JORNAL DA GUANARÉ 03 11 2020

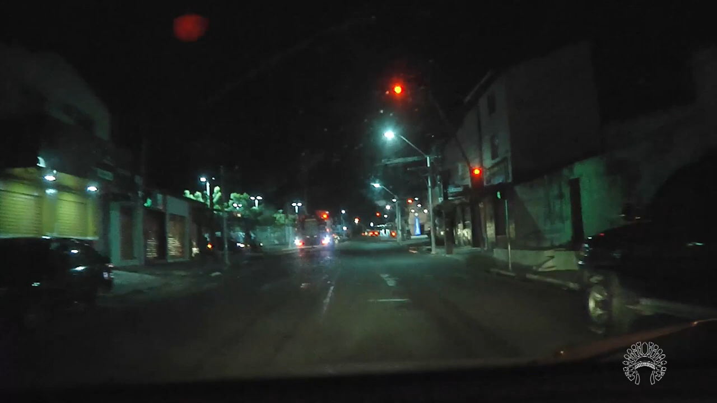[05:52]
Olha, nesse momento estamos acompanhando aqui uma ação do Corpo de Bombeiros em Caxias, onde a viatura está pelas ruas do centro da cidade, e nós estamos acompanhando esse trabalho, essa urgência, esse chamado de urgência aqui do Corpo de Bombeiros.
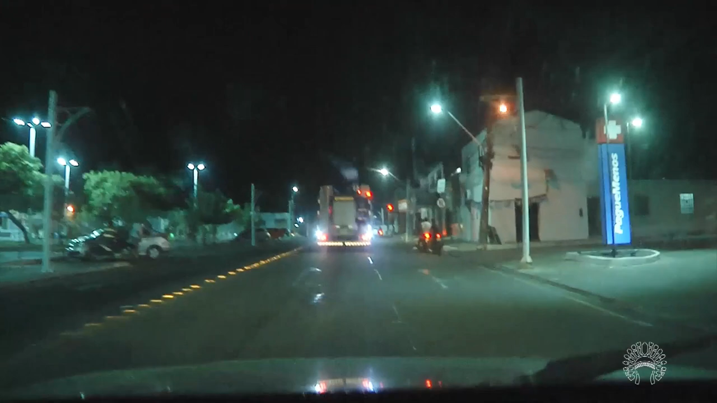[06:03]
Você pode ver nas imagens, Carlos Sérgio,
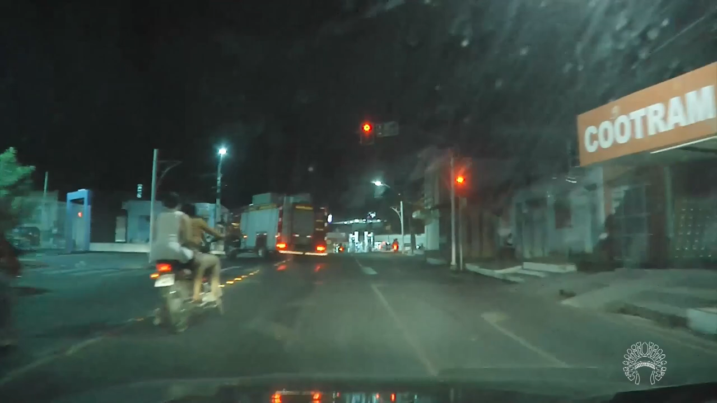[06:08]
a viatura do Corpo de Bombeiros, nesse exato momento, se dirigindo até o local dessa ocorrência.
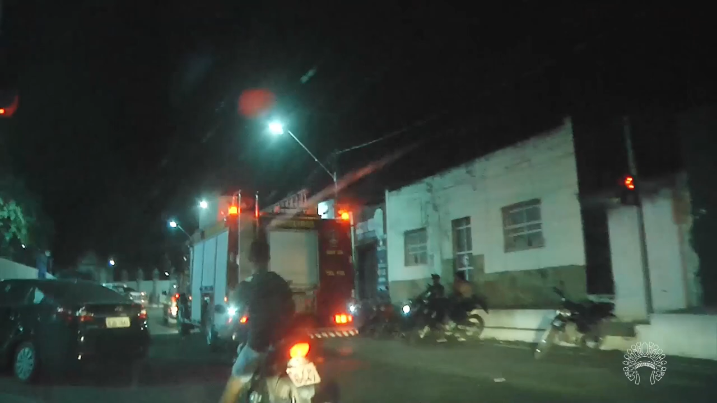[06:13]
Aqui já nas imediações, a próxima praça aqui da Chapada.
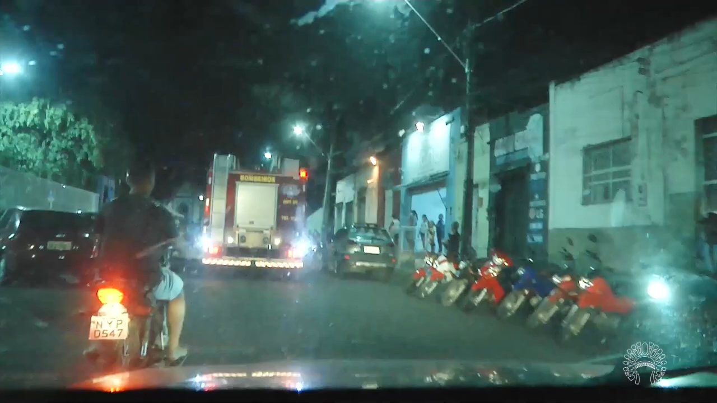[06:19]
E a gente vai acompanhar aqui toda essa ação do Corpo de Bombeiros que está sendo feito aqui nesta noite.